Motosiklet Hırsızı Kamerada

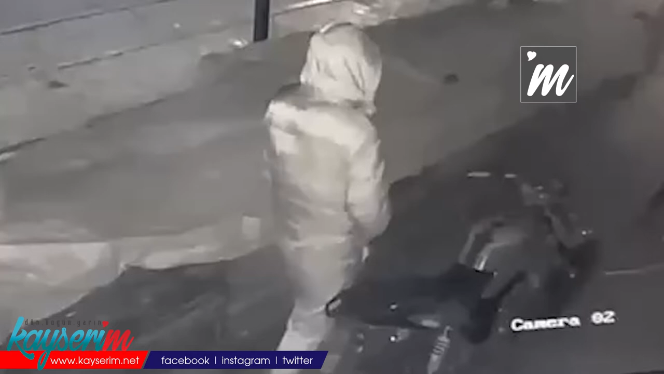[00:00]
Kayseri'nin Melikgazi ilçesinde motosiklet hırsızlığı yaşandı. Kimliği henüz belirlenemeyen hırsız çevreyi kontrol ettikten sonra çalmak istediği motosikletin yanına geldi. Hırsız kilit olmayan motosikleti çalarak kayıplara karıştı. Polis şüpheliyi yakalamak için çalışma başlattı.